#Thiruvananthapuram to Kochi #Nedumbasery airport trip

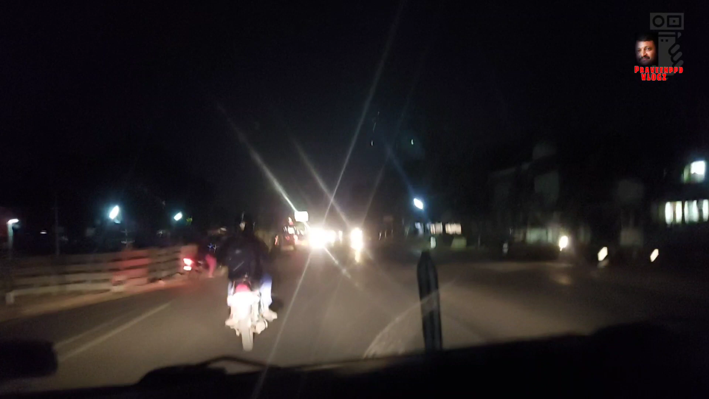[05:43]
അപ്പോൾ നമ്മുടെ കൊല്ലത്തെ നീരാവിൽ ബ്രിഡ്ജിലേക്ക് കടന്നിരിക്കുകയാണ്. റോഡിന് രണ്ട് വശവും റോഡ് വീതി കൂട്ടുന്ന പണികൾ നടന്നുകൊണ്ടിരിക്കുന്നത് നമുക്ക് കാണാൻ സാധിക്കും.
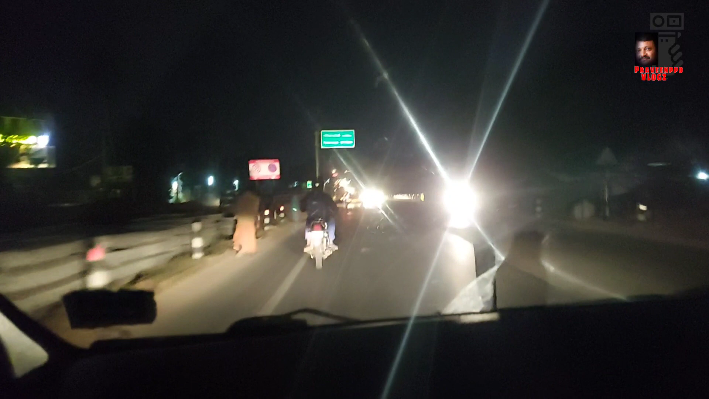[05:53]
നീരാവിൽ പാലം കൊല്ലത്തെ.
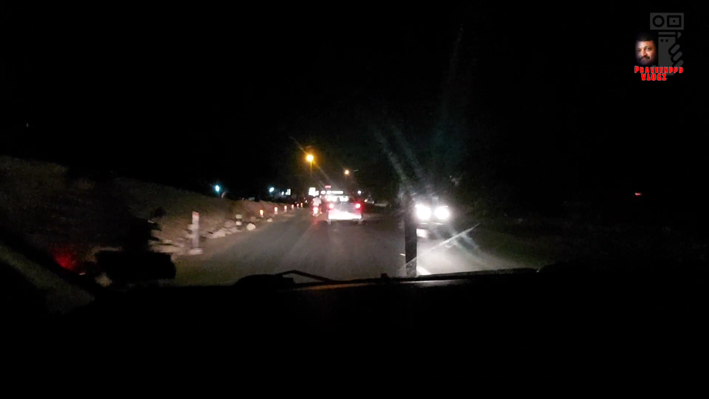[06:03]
നമ്മുടെ കൊല്ലത്തെ ഈ ബ്രിഡ്ജ് കഴിഞ്ഞുള്ള ടോൾ പ്ലാസ ഉണ്ട് ഗൈസ്, അങ്ങോട്ടേക്ക് കടക്കുകയാണ്. ഏതാണ്ട് 25 രൂപയാണെന്ന് തോന്നുന്നു അവിടേക്ക്, അവിടത്തേക്ക് എടുത്തുകൊണ്ടിരിക്കുകയാണ്.
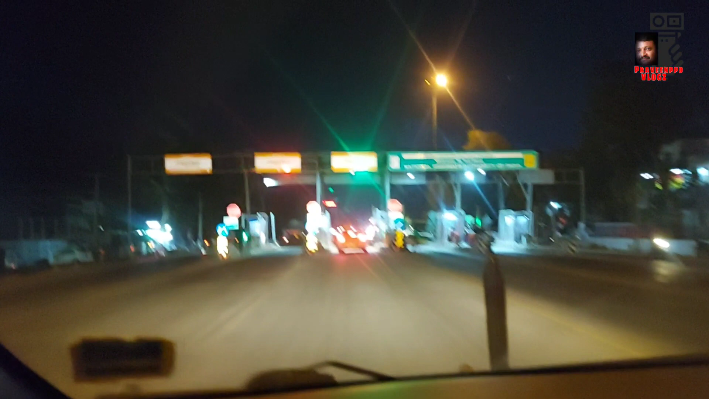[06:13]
എന്തൊരു ദുരന്തമാണ് ഗൈസ്, പണി നടന്നുകൊണ്ടിരിക്കുമ്പോഴേ ടോള് പിരിച്ചുകൊണ്ടിരിക്കുകയാണ്. എന്താണ് നല്ല ഗംഭീരമായ, അതാ 1, 2, 3, 4, 5 5 ട്രാക്കുണ്ട് ഗൈസ്.
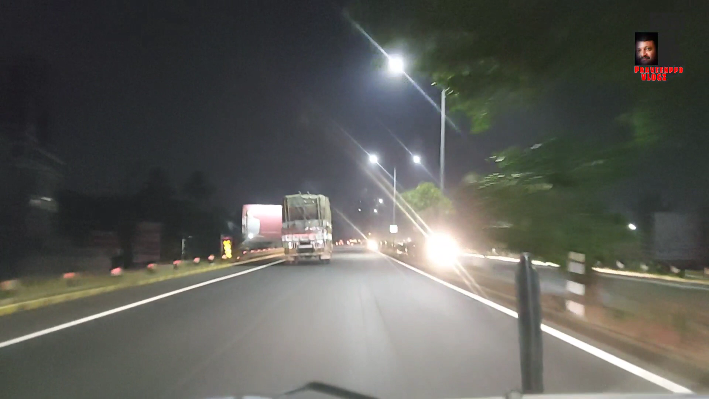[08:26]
മരടിലൂടെ നമ്മൾ യാത്ര തിരിക്കുകയാണ്.
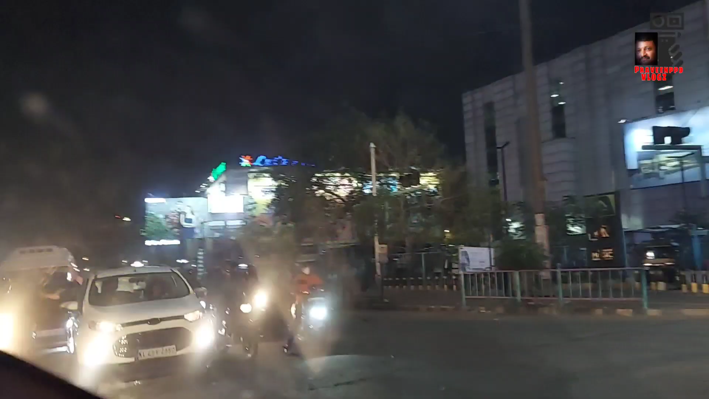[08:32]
നമ്മുടെ ലുലു മാൾ കാണാം. ഇവിടെ നമ്മുടെ കൊച്ചി മെട്രോയുടെ ഭാഗങ്ങൾ കാണാം. ഇത് ഇവിടുത്തെ
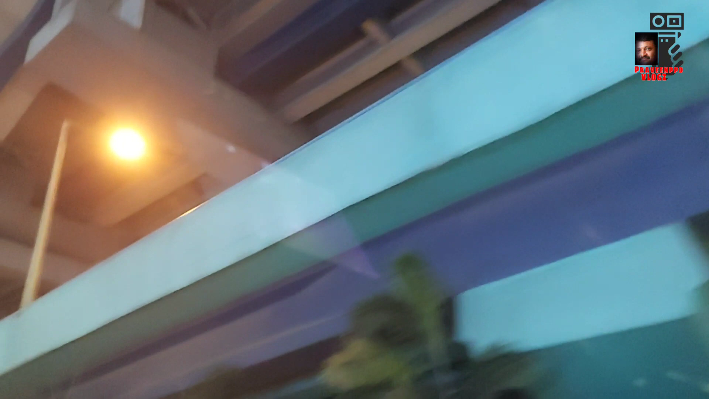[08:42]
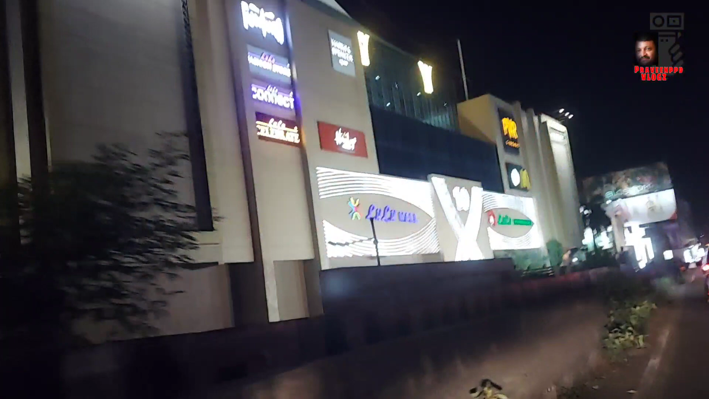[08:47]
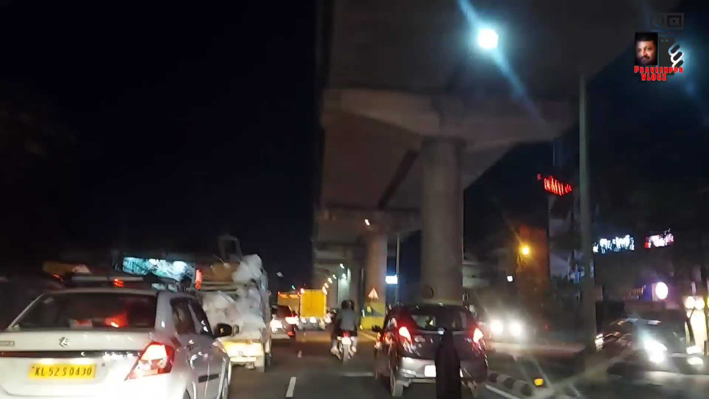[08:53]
ഗൈസ്, നമ്മൾ കൊച്ചിയിലെ മെട്രോ പില്ലറിനടിയിലൂടെ സഞ്ചരിച്ചു കൊണ്ടിരിക്കുകയാണ്. നഗര സൗന്ദര്യം ആസ്വദിച്ചുകൊണ്ട് ഒരു അടിപൊളി ട്രിപ്പ്.